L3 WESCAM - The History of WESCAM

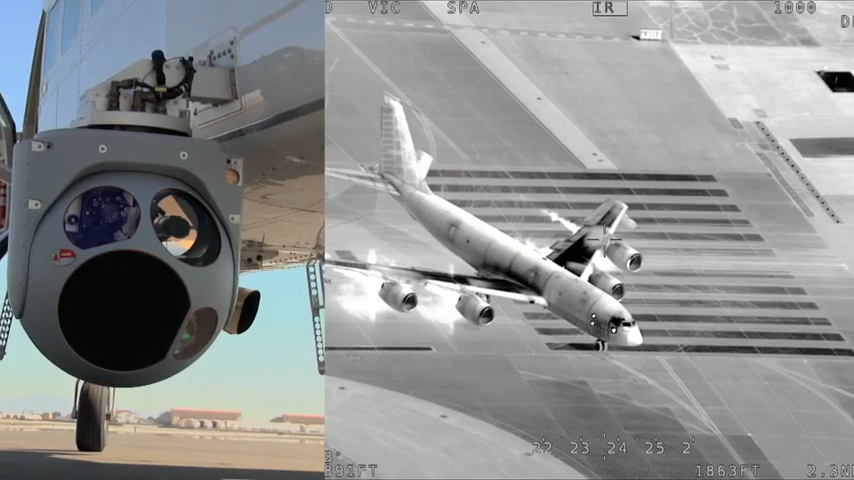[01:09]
clearest image captured highly stabilized EO IR technology quickly
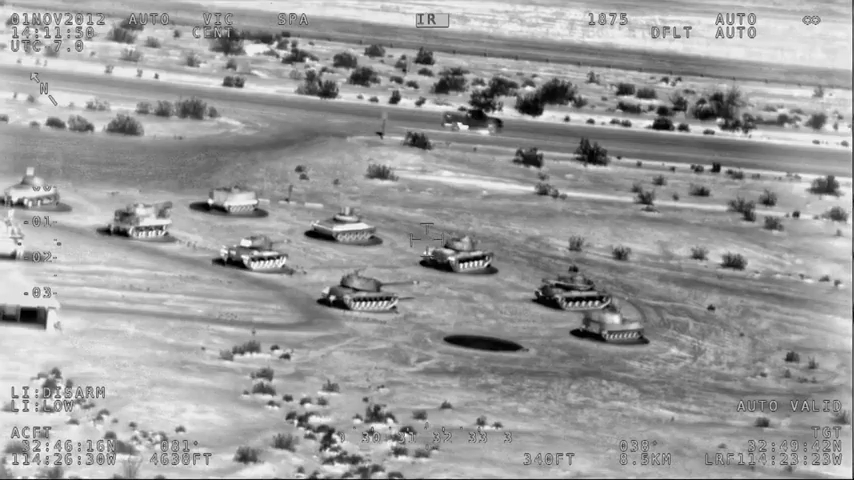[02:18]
sharp images were being captured with ease